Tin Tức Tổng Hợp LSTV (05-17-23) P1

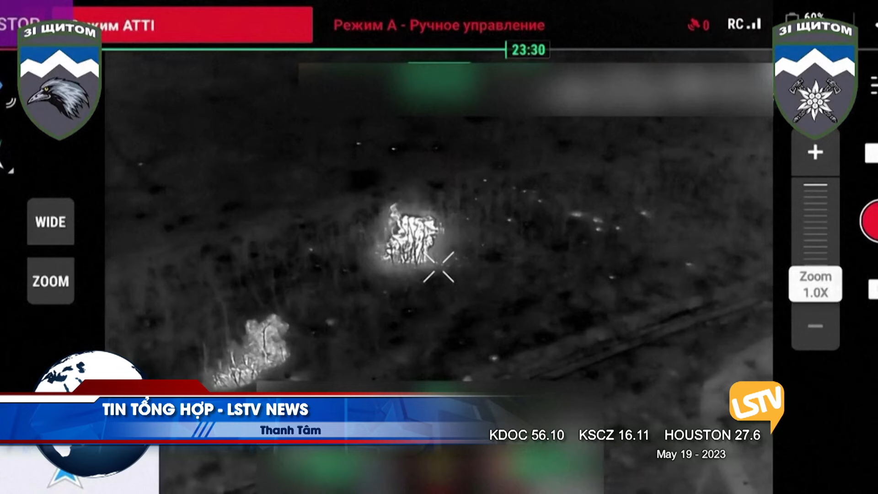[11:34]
quân đội Ukraine đã công bố video hôm nay được cho là cho thấy các binh sĩ đang
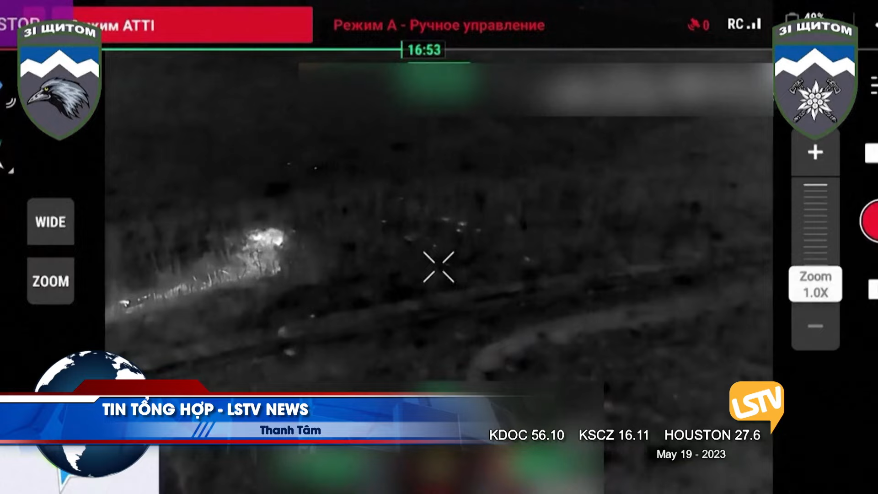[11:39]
dọn sạch các vị trí của Nga gần Bắc Mút ở khu vực phía đông của Donetsk